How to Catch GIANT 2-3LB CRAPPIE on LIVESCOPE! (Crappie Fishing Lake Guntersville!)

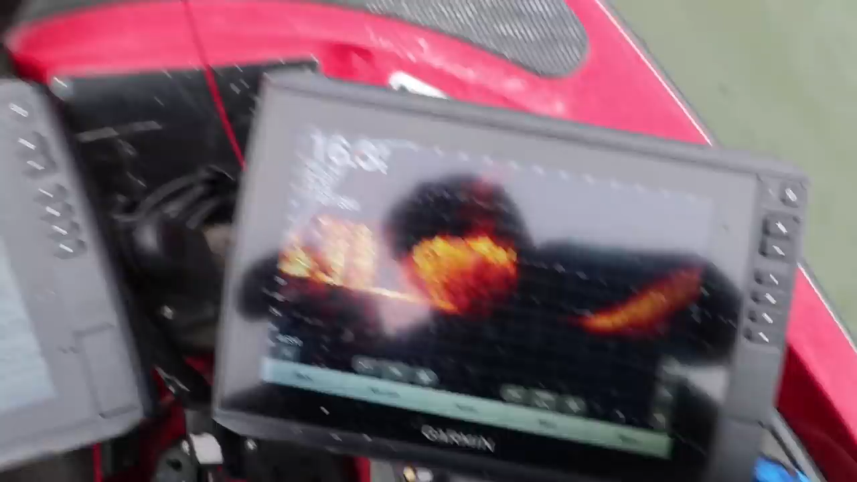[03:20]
you got it on the phone you got him
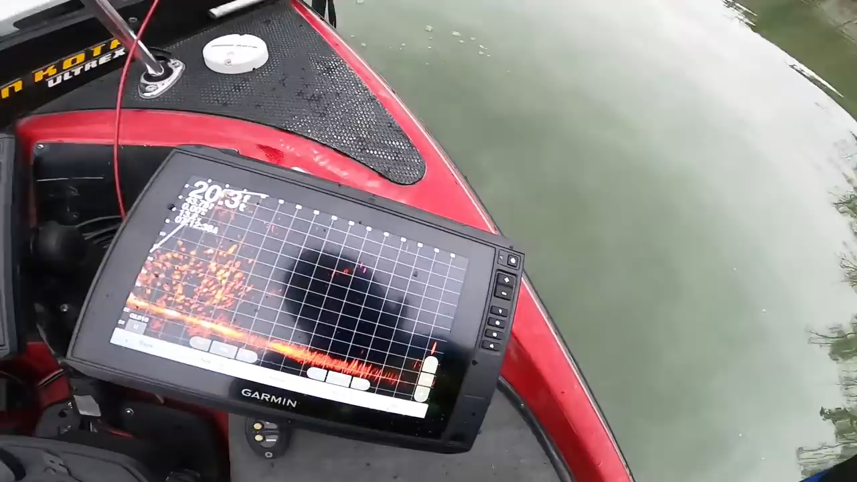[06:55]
bad luck i guess all right let's see this guys all this bait right under us there's a school right out here i'm gonna turn my motor a tiny bit so you can see it
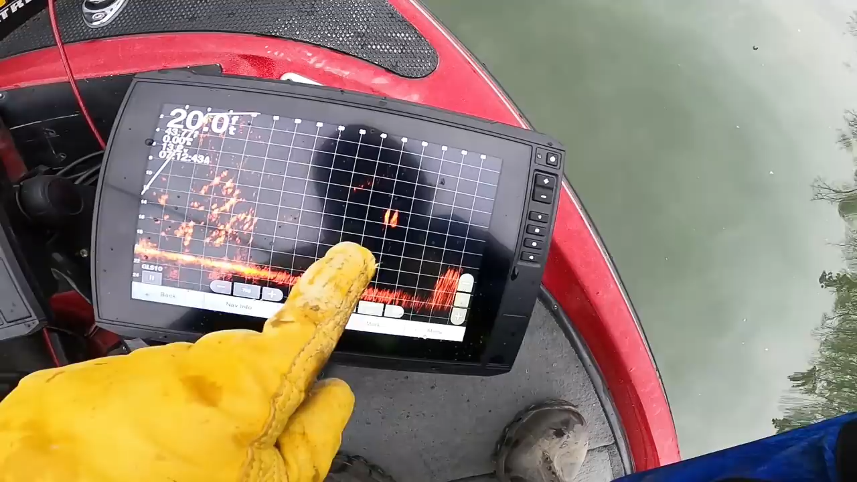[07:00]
there it is there's the school of crappie we're casting towards and we're just outside the edge of the bait these crappie are swimming around feeding you can see the bait if i look back
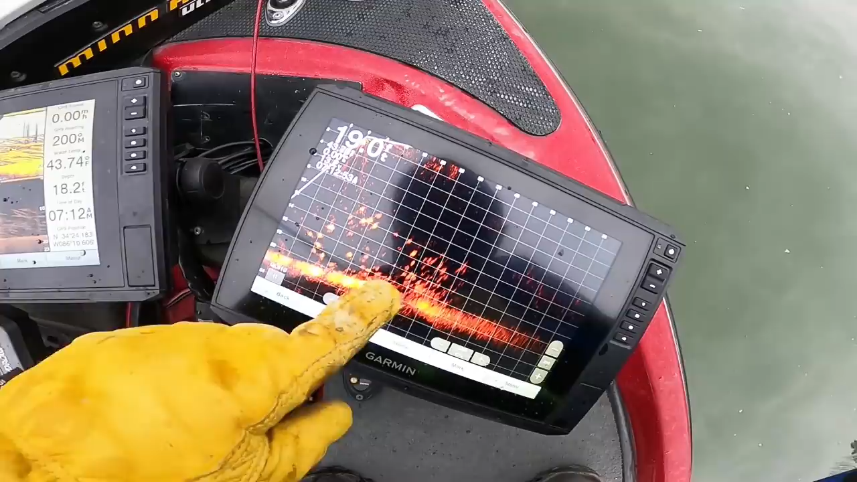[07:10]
baits all over the bottom this is not uh these are some crappie actually those are bigger marks right under us let's see if we can get them
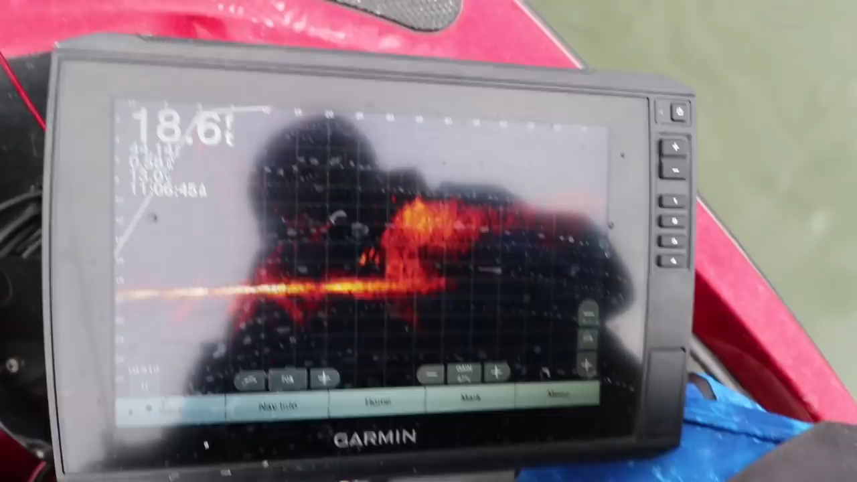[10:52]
right guys so what we're looking at the fish are sitting out from the bait so we got some in front of the bait we got some on top of the bait we've been casting
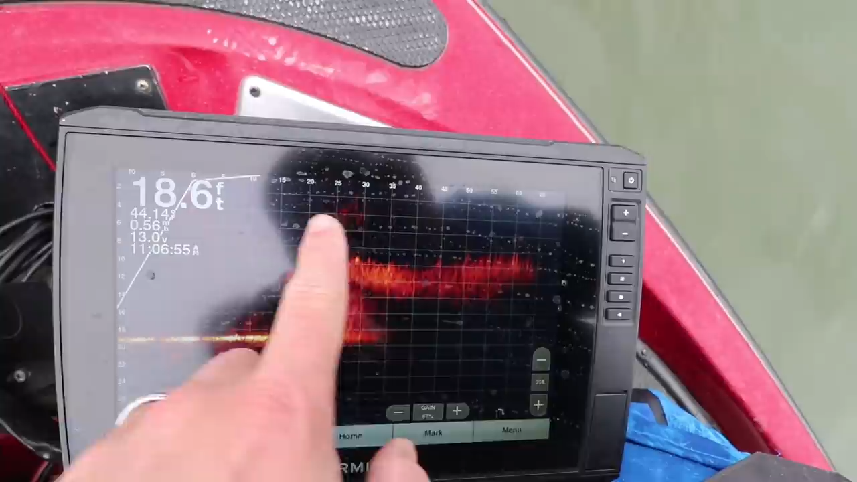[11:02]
On screen: depth 18.6 ft
out you know 30 40 50 feet letting it sink down to the top
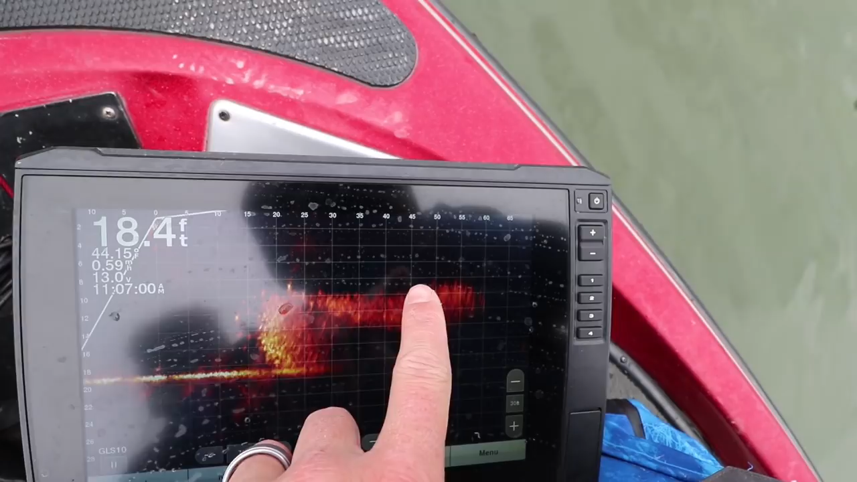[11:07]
On screen: depth 18.4 ft
of the bait and we're reeling it right along the top and usually when we get to the tip where
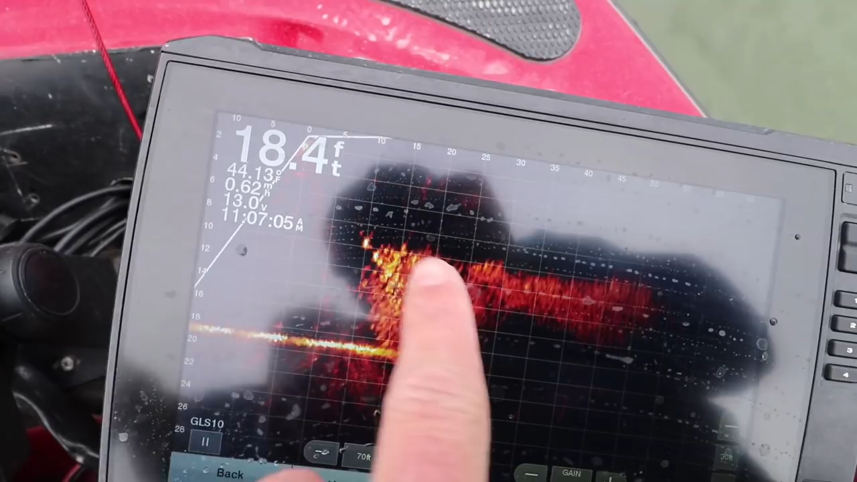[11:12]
On screen: depth 18.4 ft, water 44.13°F
the bait's at these bigger marks are the crappie the white bass they're all
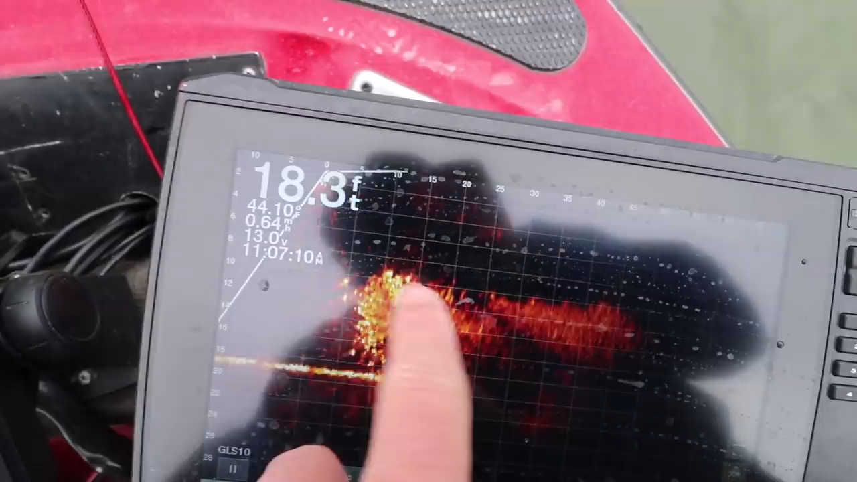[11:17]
On screen: depth 18.3 ft
right up in there and they're loaded we're floating over them right now and they're swimming towards us
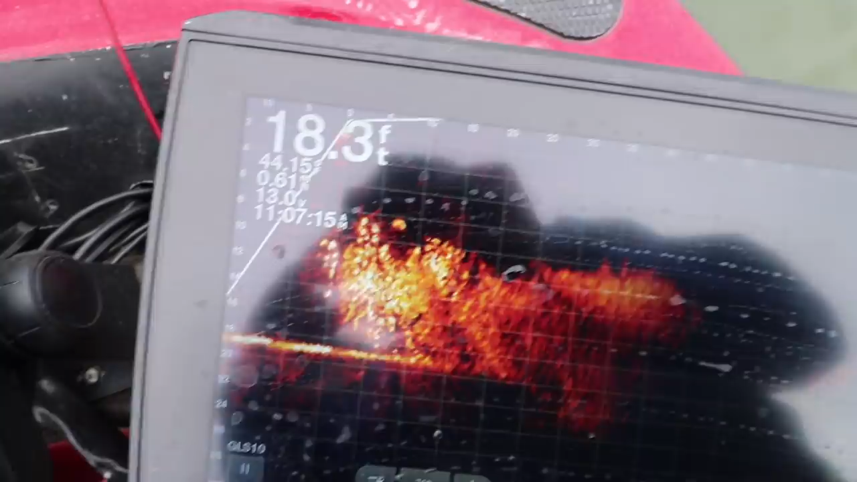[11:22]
On screen: depth 18.3 ft
that's what it looks like on live scope then the bait ends right there
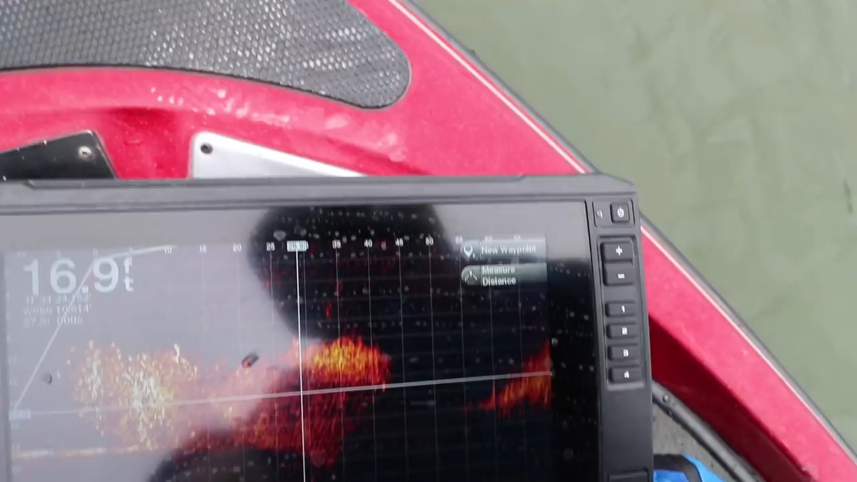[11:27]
so they're they're surrounded around this
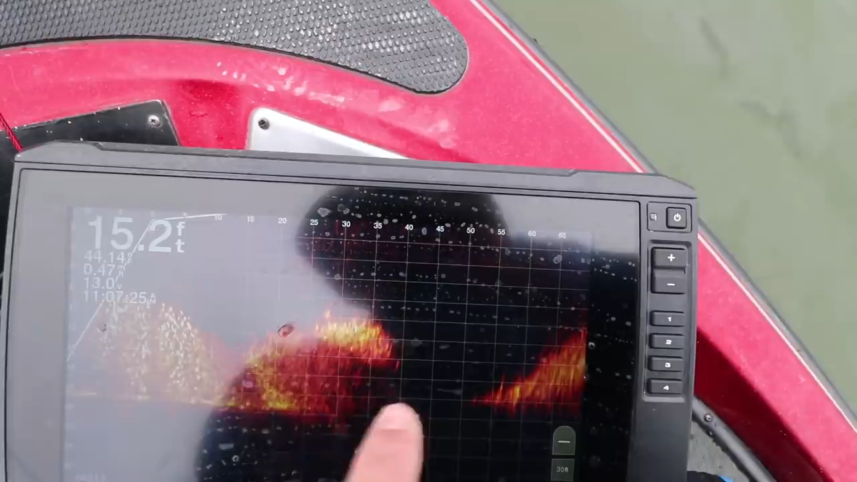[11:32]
On screen: depth 15.2 ft
bait pile and just all the way around it feeding on top and on the sides and
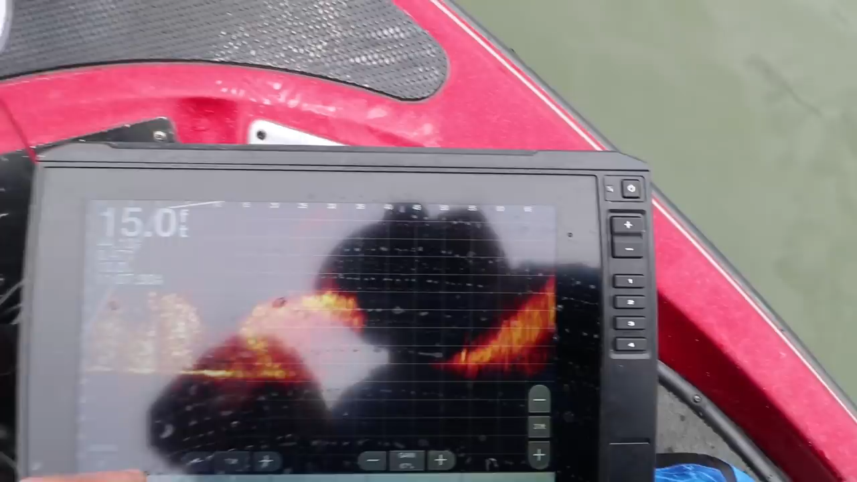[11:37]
probably throughout we can't see the middle of it that bait pile just split in half right there
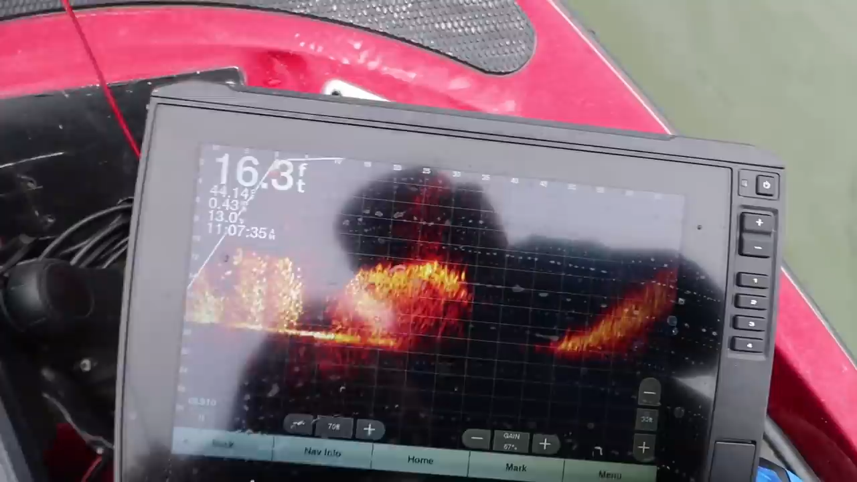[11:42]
On screen: depth 16.3 ft
watch this i'm gonna stomp on the deck of the ground you see the bait move see